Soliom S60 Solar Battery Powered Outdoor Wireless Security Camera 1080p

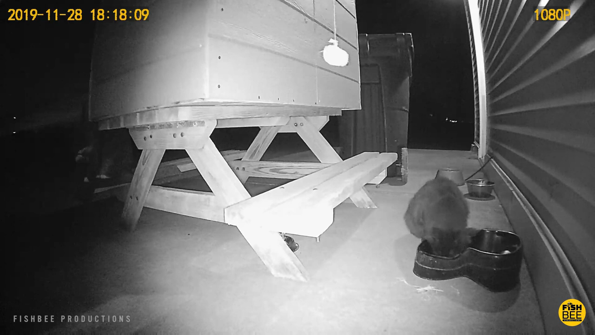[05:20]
It's definitely better quality than my older 720p cameras, where I had it mounted, or any other types of weather really, it's just kind of out in the open. I wanted to test if indeed it was waterproof, and so far, so good. I had to turn off the calling feature because I really don't like to be called every time the motion detects something. So I switched that to notifications, and I actually think it worked pretty good. And the surprising thing is the live feed video loaded on my phone almost every time I would open the app with no problems.
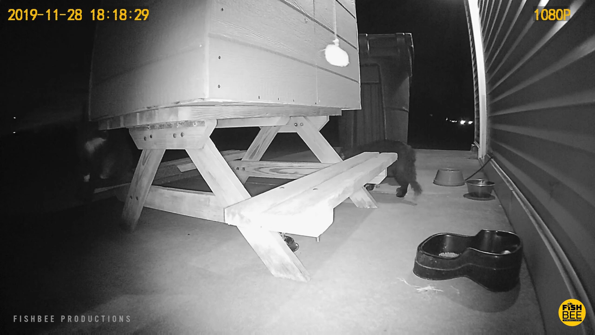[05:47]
Now back to the battery life.
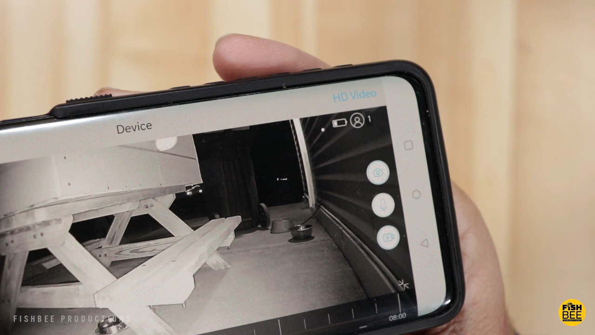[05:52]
It finally started to say I need to charge the battery after 1 week of use. Part of the problem is that I put this camera in a high traffic area,